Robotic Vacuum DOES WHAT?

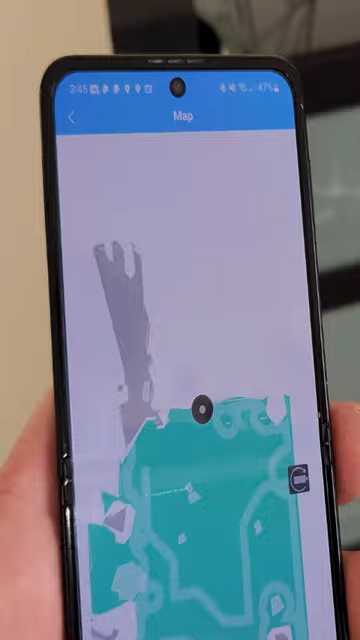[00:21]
at the map here you can see exactly where it is and where it's going here underneath